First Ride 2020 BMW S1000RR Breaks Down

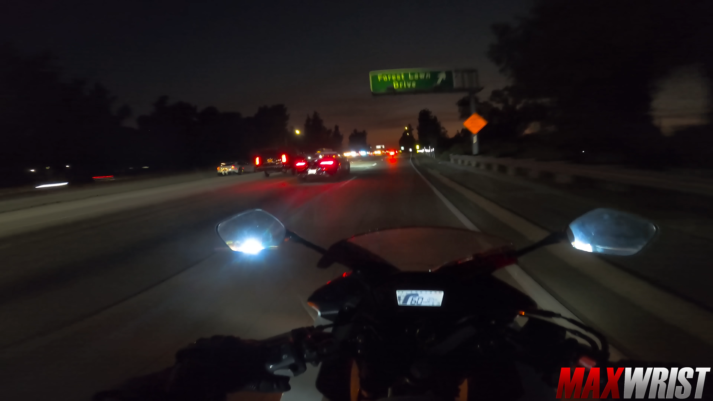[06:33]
nice, nice, nice, forest lawn, no, oh, there's a Rari, there's a Ferrari right there, it's in the left lane, I need to merc him real quick in this last half mile.